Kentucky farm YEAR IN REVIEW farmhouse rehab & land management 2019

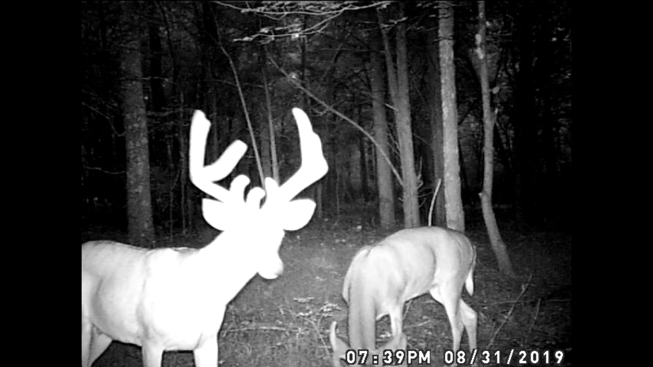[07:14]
Most of them are all shot up, and there's, you know, maybe a few two-year-olds around, a three-year-old if you're absolutely lucky. But in this case, you know, no giants or anything like that really, but there's a nice batch to start with. Keep in mind, this is our starting point.